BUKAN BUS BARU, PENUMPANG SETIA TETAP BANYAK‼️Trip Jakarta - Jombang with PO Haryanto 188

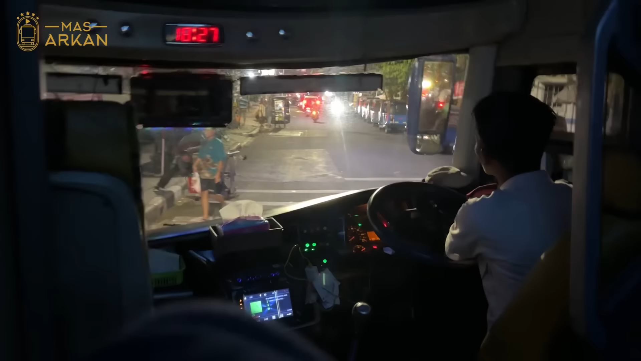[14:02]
Dan drivernya berganti nih teman-teman. Dan ini kalau keluar dari terminal grogol itu tricky banget. Sangat menguji skill driver yang membawa bus disini. Karena ini di depan. Ini kita akan belok kiri. Dan setelah belok kiri kita akan melewati jalanan yang sebenarnya jalanannya gak sempit.
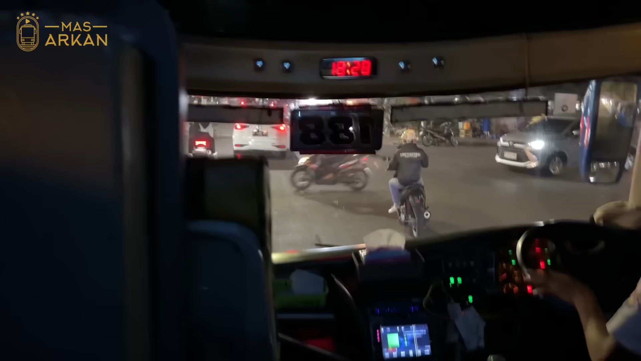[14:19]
Cuman banyak mobil yang parkir. Nah ini atasnya juga ada kabel. Itu sering tuh bus-bus kena atapnya sama kabel yang ada disitu.
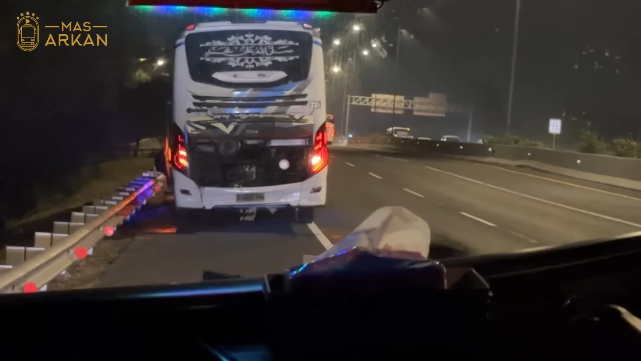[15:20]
Wah ini di depan kita ada satu bus PO Haryanto yang sedang trouble sepertinya ya.
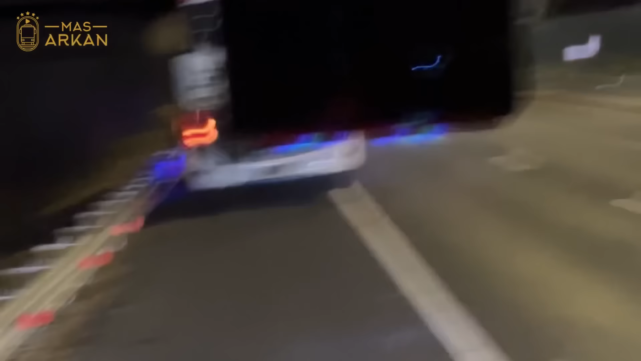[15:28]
Dan kalau bus PO Haryanto itu solidaritasnya tinggi banget teman-teman. Jadi kalau ada yang trouble seperti ini. Biasanya itu langsung banyak bus PO Haryanto yang ikut melipir juga untuk bantuin.
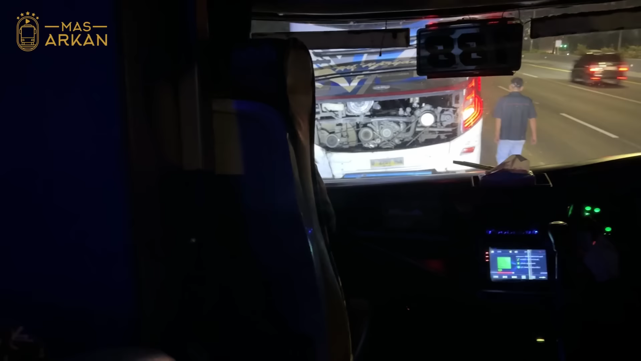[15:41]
Setelah dirasa trouble-nya bisa dibetulin sendiri atau diperbaiki sendiri. Ini kita kembali melanjutkan perjalanan. Dan ini kita gak cuma berdua. Di belakang kita juga ada satu bus. Di depan bus ini juga ada satu bus lagi. Jadi kita tadi berempat berhenti di sini.
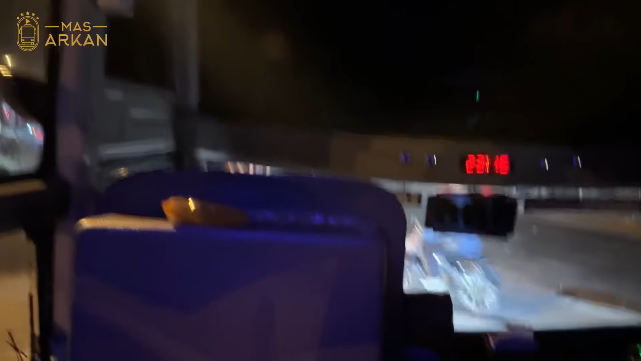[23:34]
ternyata ini kita isi solarnya di SPBU di mana
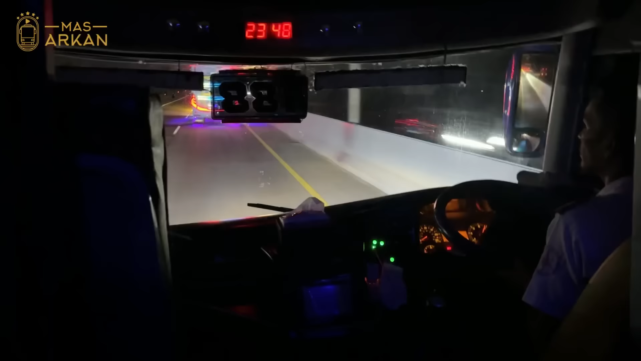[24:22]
nah jadi teman-teman ini kita di sebelum jembatan Kalikuto di Waleri
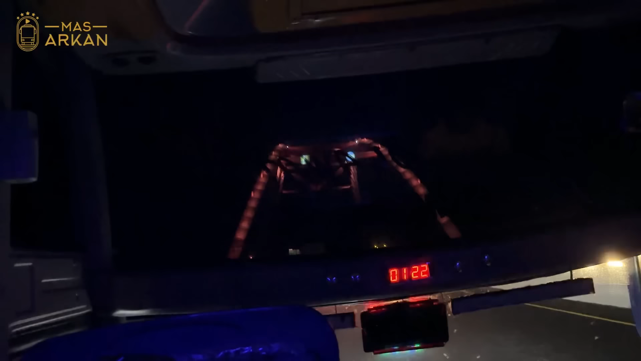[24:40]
ya ini ada kejadian yang ini
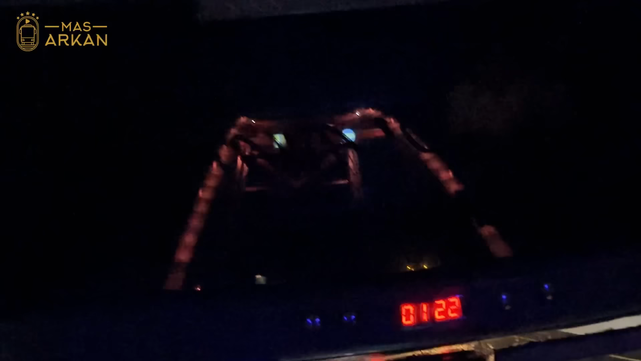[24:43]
gak tau ya ini serem atau gimana jadi ini drivernya
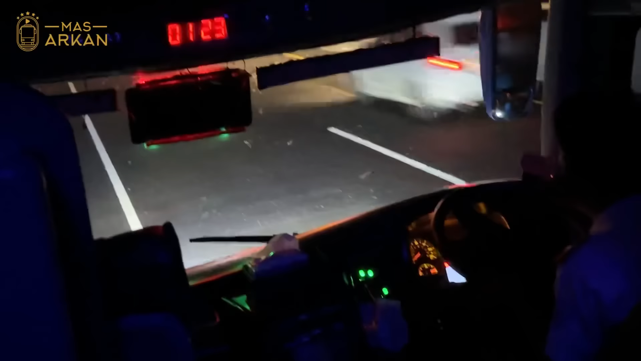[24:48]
kenapa minggir terus mundur jadi ceritanya ini drivernya
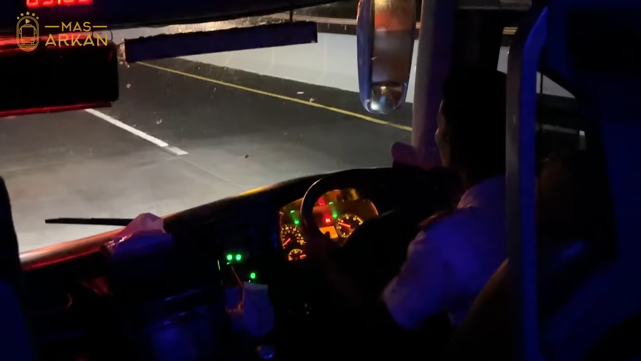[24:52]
ngeliat ada orang parkir motor di sebelah kanan kebayang gak parkir motor di sebelah kanan di deket pembatas jalan sebelah kanan itu padahal kan ini jalan tol kok bisa ada orang parkir motor disitu dan orangnya diem di motornya jadi
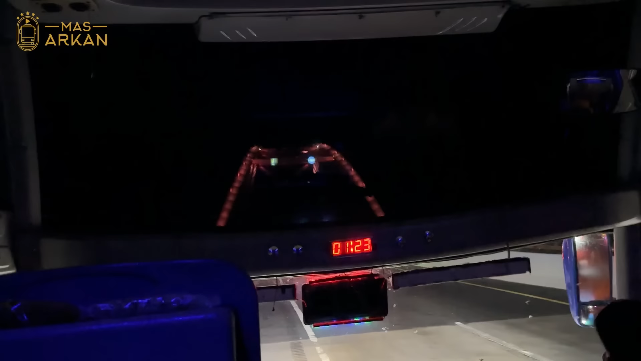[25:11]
ini drivernya ini penasaran makanya mundur aduh ini agak horor sih
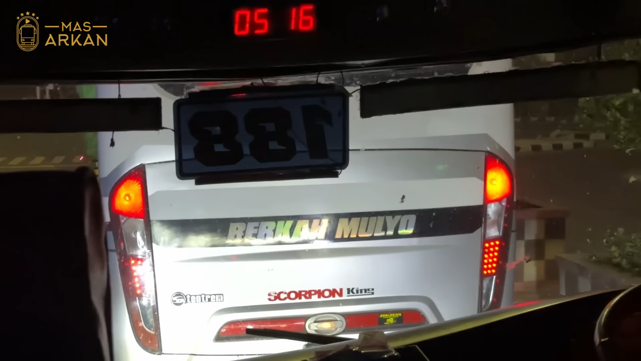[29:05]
mulio lihat bodinya Scorpion King dan masih utuh banget masih
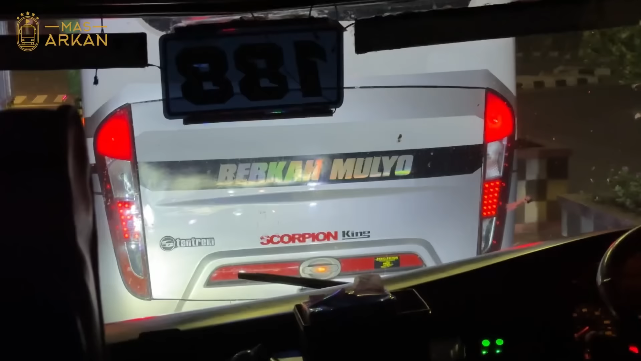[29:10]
mulus banget wow ini bus di mana ini maksudnya dari mana platnya plat BP loh dan platnya plat putih bukan plat kuning luar biasa kondisinya
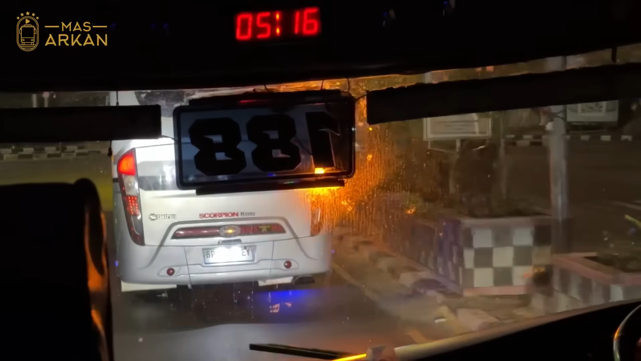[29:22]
masih bagus banget dong itu Scorpion King wow baru sekali aku liat Scorpion King semulus itu sekarang ya kalau dulu ya banyak kalau sekarang baru sekali tuh